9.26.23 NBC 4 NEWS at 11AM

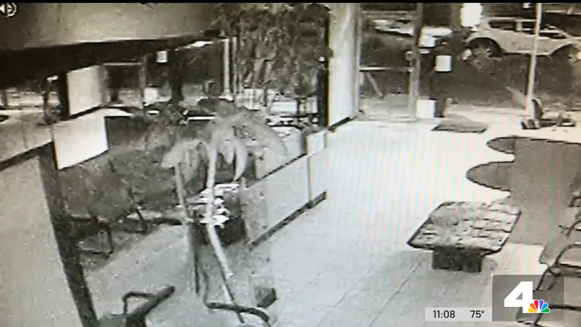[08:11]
Check out the security camera video capturing the crime watch as two people smash through the beauty salon's front door and quickly make their way to the cash register.
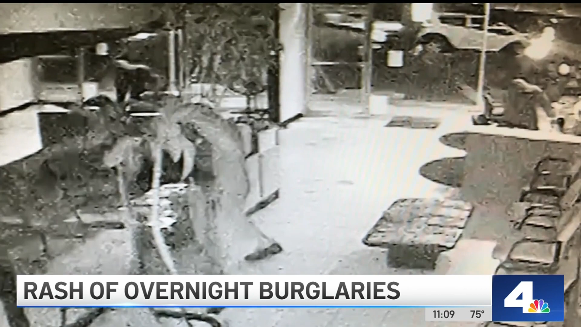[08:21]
One of those men even carrying a crowbar. Now, a few feet away, another business is also burglarized. The culprit smashed through the front door and they head to the register.
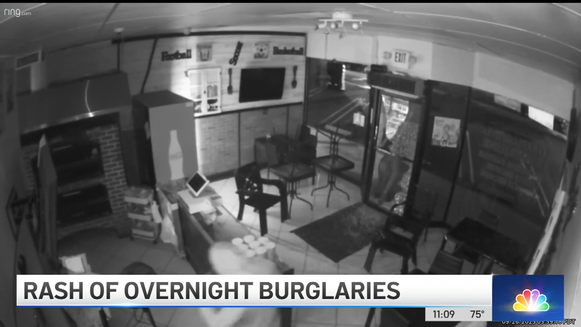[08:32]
Now, business owners on Glen Oaks Boulevard and Rosedale tell us this happened around 3 o'clock Tuesday morning. None of the business owners would talk to us on camera because they fear the thieves would strike again.